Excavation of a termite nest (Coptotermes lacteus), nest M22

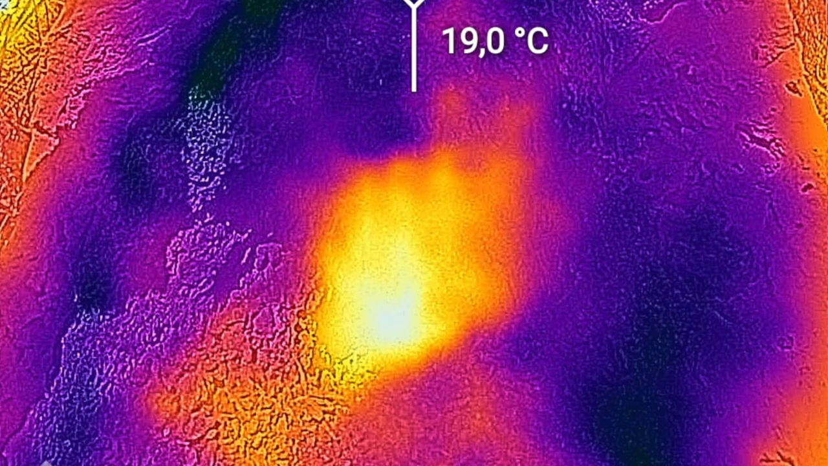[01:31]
On screen: spot 19.0°C
This is a sign of the metabolic activity of the colony.
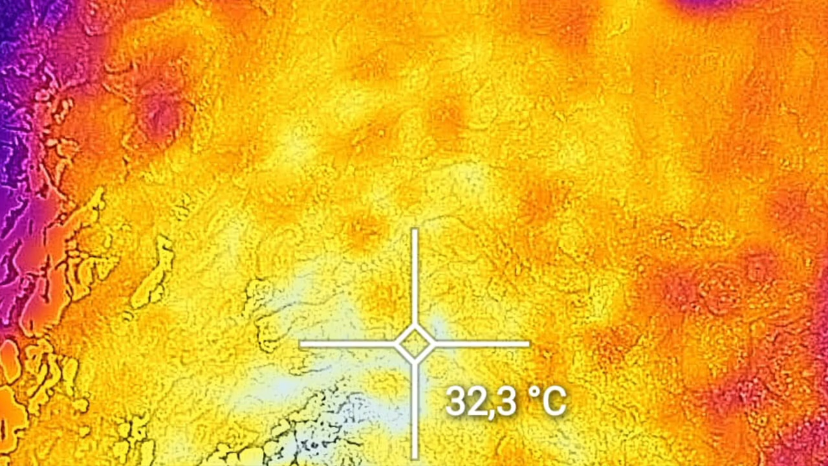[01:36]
On screen: spot 32.3°C
We don't see any termites. Probably they were scared by us, by our activity, and they retreated deeper underground,
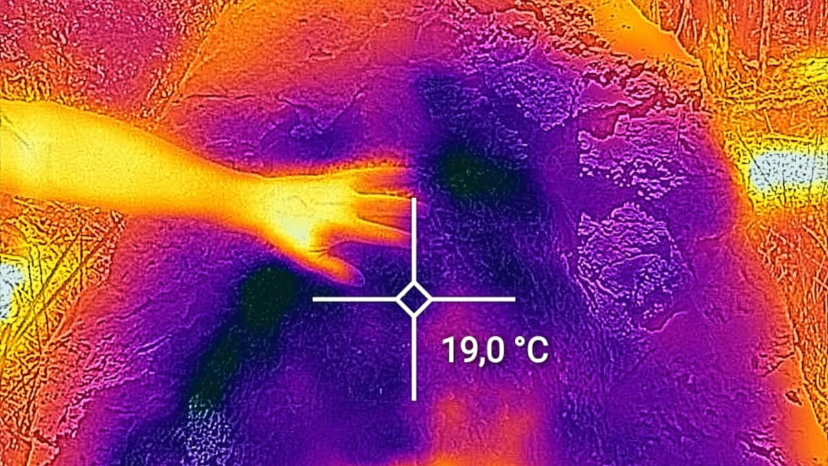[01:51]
On screen: spot 19.0°C
But the heat that we feel with our hands tells us that this is a large and active colony.